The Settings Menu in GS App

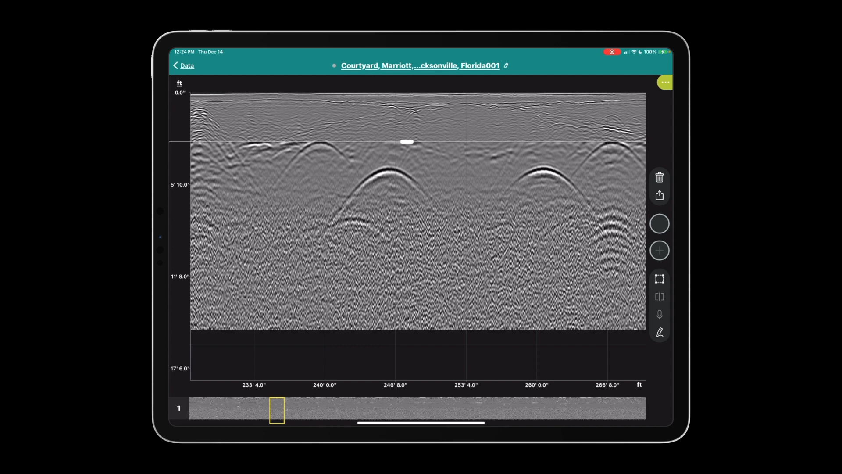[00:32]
scan or V scan and the migrated plus Hilbert view
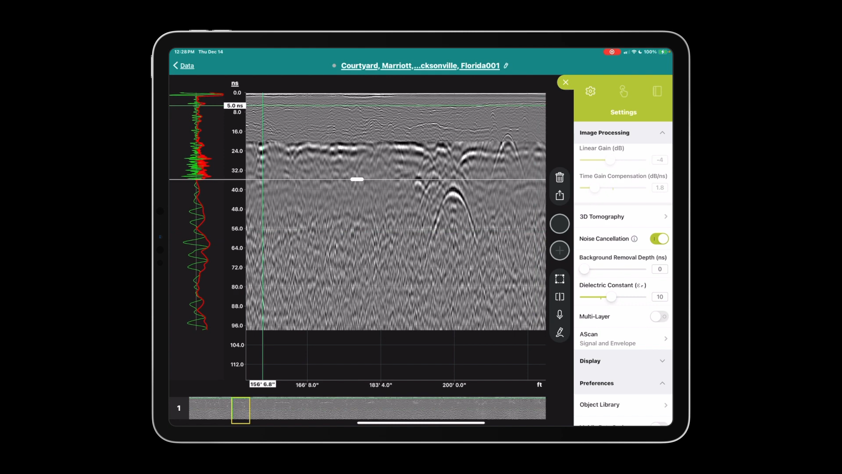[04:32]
and if you want to kind of fine-tune this setting you can turn the vertical scale to nanoseconds zoom into the project all right and now we can see if we set it to about two nanoseconds we should have a decent value good enough we'll go three just in case hit okay and this should get rid of most of the direct wave and ground wave that we see at the top of the scan multi-layers excuse me I skipped dielectric constant let's kind of zoom back out a little bit here we'll pull up the the low frequency
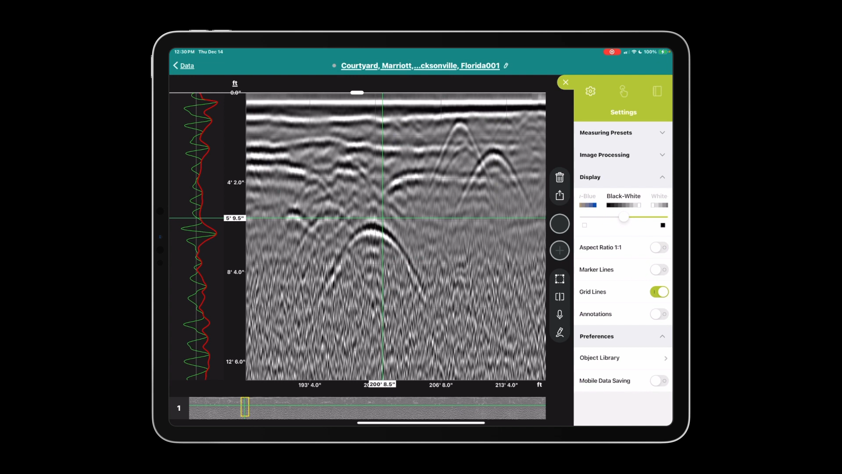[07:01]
on the left white on the right here it's personal preference I'm black on the left white on the right so I tend to use this one all the time we have the contrast slider this is not gain this is just contrast this is a bit of personal preference here so kind of set it to what you like or what's comfortable for your eyes and kind of go with that the one-to-one aspect ratio just stretches everything out in a one-to-one um aspect ratio I guess um but that could be toggled off I personally like my data a little more squished in I like to see more distance along any one line and this this is just again personal preference but how I like to use um the
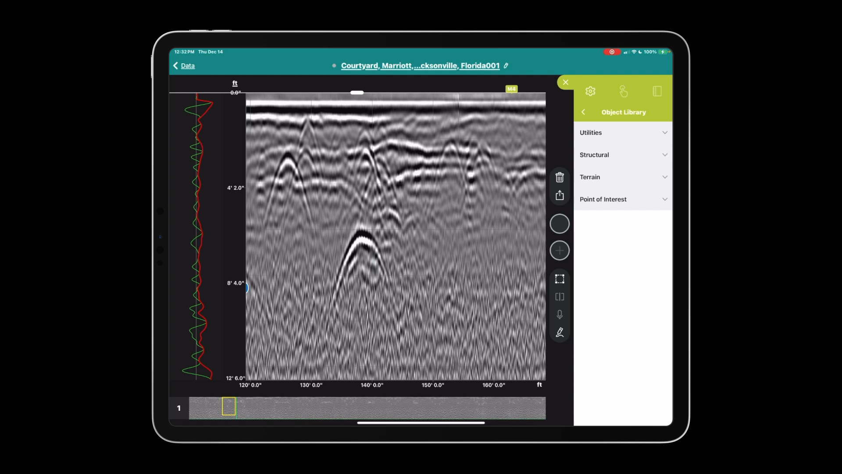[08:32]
know it's recommended that you use an ipad with cellular so I would probably leave this off and let the project start backing up as soon as they can the object library let's begin by long pressing in a data set and putting a tag on one of our hyperbolas here and you see the list of utilities that we have if we scroll down
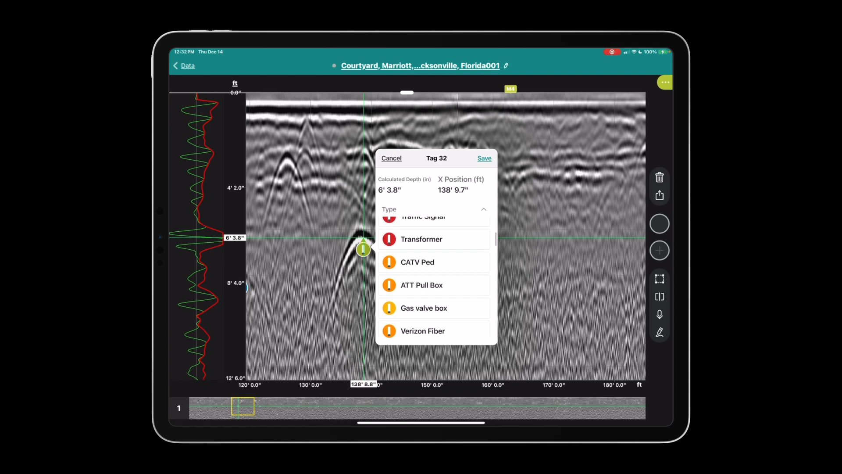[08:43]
we can see some other things pull boxes valve boxes trenches usts it's
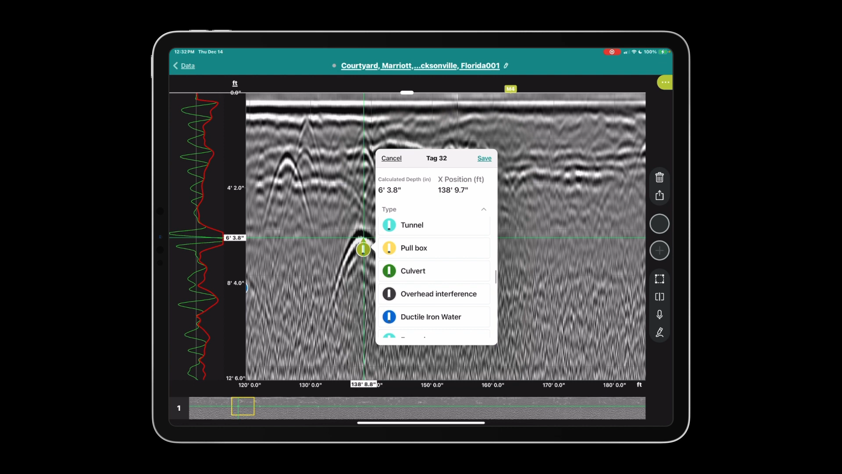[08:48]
an editable list and you edit that list in object library you can do this for your utilities you can do this for structural elements as well just tap on the pencil and create a new one you have the terrain have soil layers one and two and points of interest points of interest are very interesting because you can select these during the free path
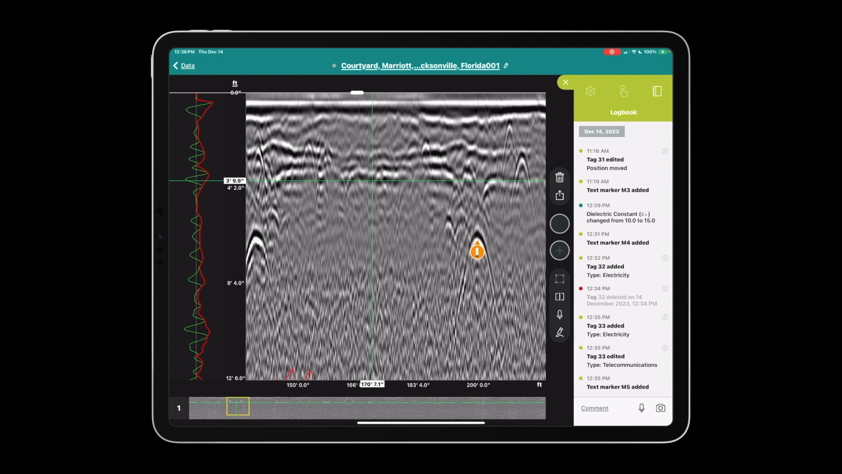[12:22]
finger you have a shortcut to the microphone you place the cursor in the data set and hit the rectangle with the line that's a mark you can put marks in the data or the focus so you can hit this and really focus down on one layer if this is what you're interested in you could do that um the trash can obviously is going to delete the the project and the share button so quickly going through the exports export a snapshot will grab a screen a screen grab of what you're currently looking at and immediately open the share sheet so that you can text email or use any other application that you may have on ipad to send that image to somebody else save a snapshot will send the snapshot to the logbook
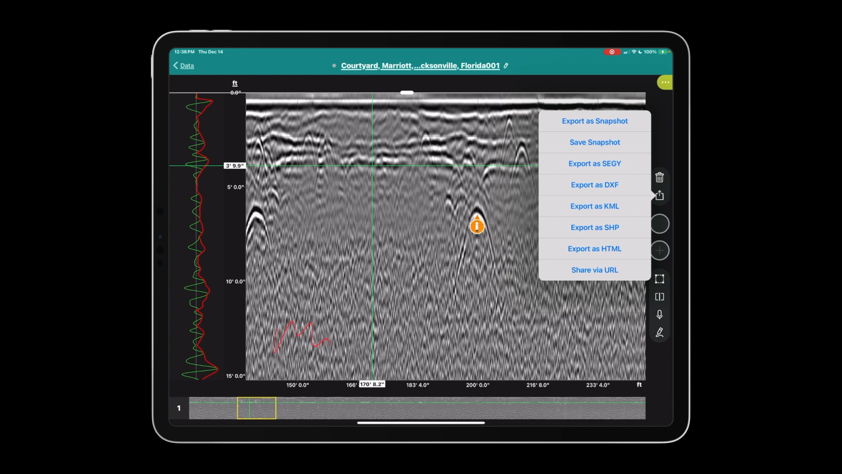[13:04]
export as seg y will export the raw gpr data and gps information so that you can use that in post-processing software export as dxf will take all your points and all your lines that you here we see in the map view and export a cad file in the coordinate system that we set up to begin with similarly it'll do that for kml which is google earth shapefile which is geographic information systems such as esri arcgis or qgis export is html is the reporting feature it kind of chronicles all the settings that you have any screen grabs all your tags with easting and northing
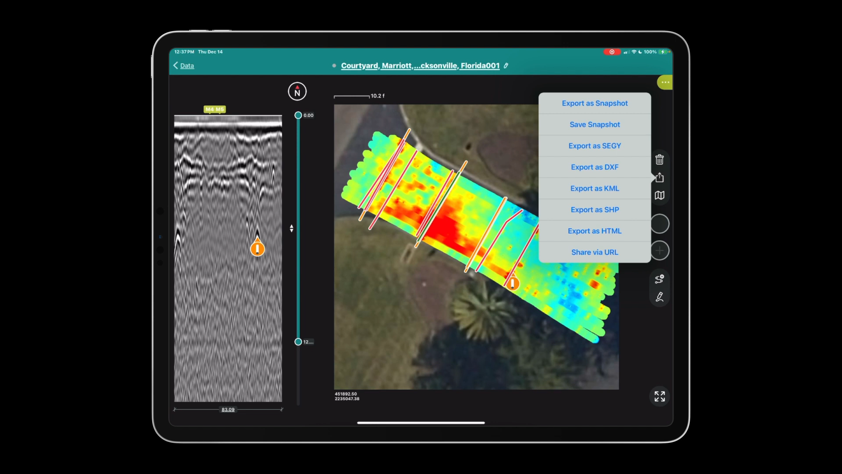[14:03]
co-worker or client you can hit share via url and send them the link when they click on it with their ipad and they have the gs application installed they can download that project to their ipad please remember the gs app is free on the apple app store if i zoom in or zoom out i can hit the button in the bottom corner to kind of recenter the free path again
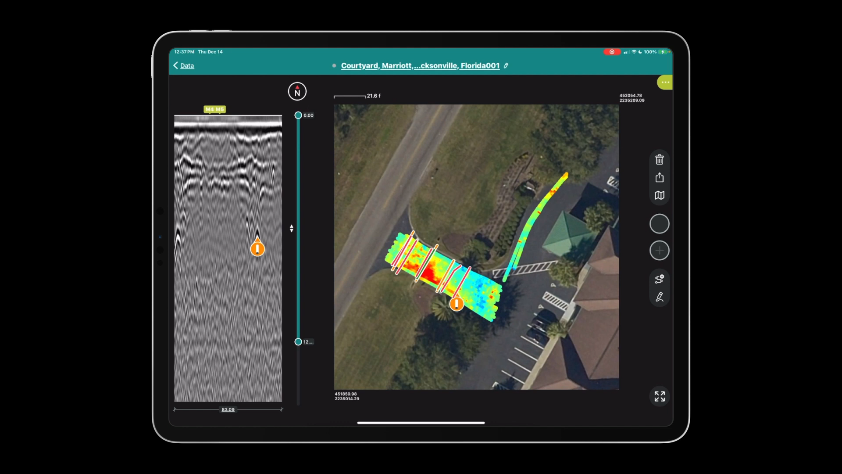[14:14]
in the middle we have the slider so as i slice down through the image we can see our lines and tags and any of the 3d tomography that's picking up some of the utilities
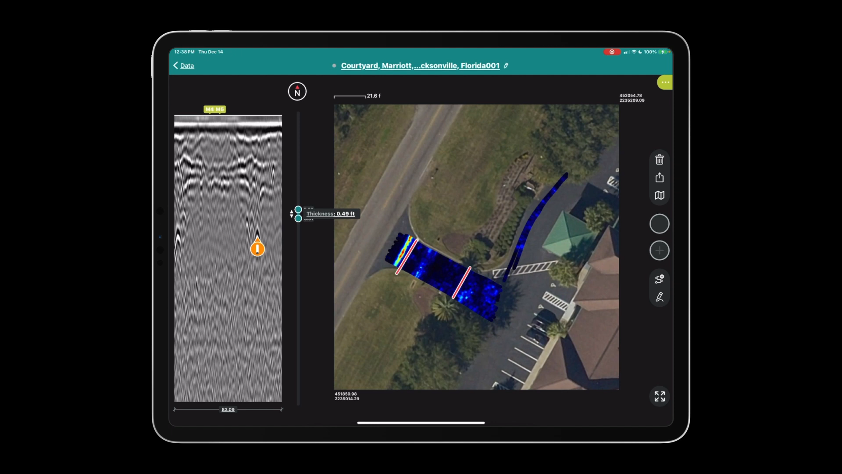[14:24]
in the underground here we can see some kind of coming through and
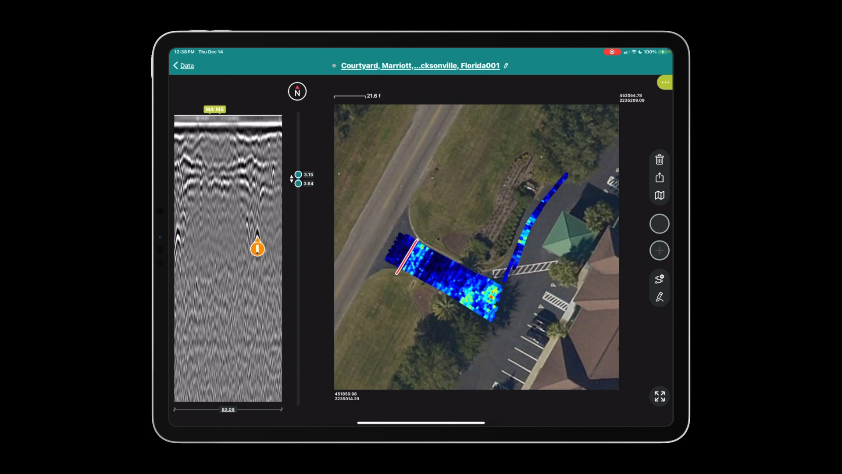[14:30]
on the left we have a b scan i'll quickly come into the settings